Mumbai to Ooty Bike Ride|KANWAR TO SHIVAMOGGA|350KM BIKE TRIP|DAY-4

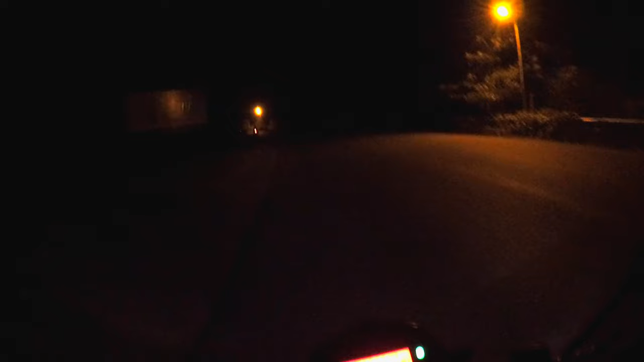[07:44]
ये पता नहीं कौन सा शहर है, लेकिन बहुत अभी बहुत टाइम से ना मैं अंधेरे रोड पे बाइक चला रहा था, अचानक से ये शहर आ गया।
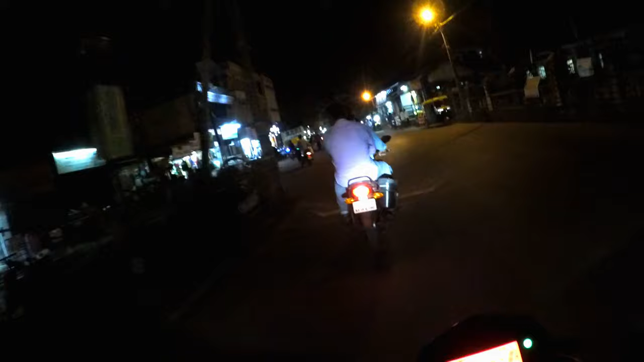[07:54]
यहाँ पे बहुत अच्छी अच्छी दुकान है, जैसे कि हम नॉर्मल शहरों में रहते हैं, देख के अच्छा लग रहा है।
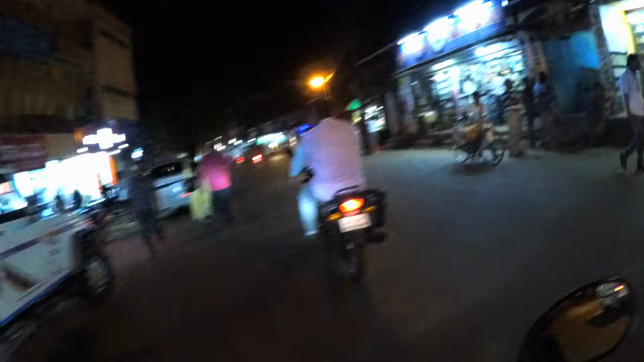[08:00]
कब से पता कर रहा हूँ ये शहर कौन सा है, यहाँ पे बोर्ड में नाम भी मुझे समझ में नहीं आता है। सागर ब्रांच, अच्छा ये सागर है। आप उन सही जा रहे ना रुपेश, बेचो से गली गली से लेके जा रहा है गूगल मैप
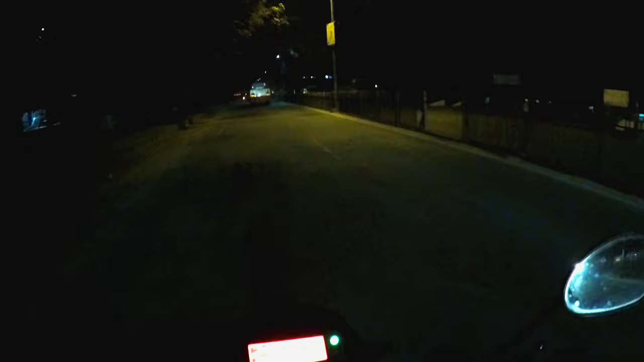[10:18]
ये अंतरपुरा के पूरा एक शहर है, वो शहर के अंदर आए हैं हम अभी। एंड अभी कितना दूर है ओयो से होटल?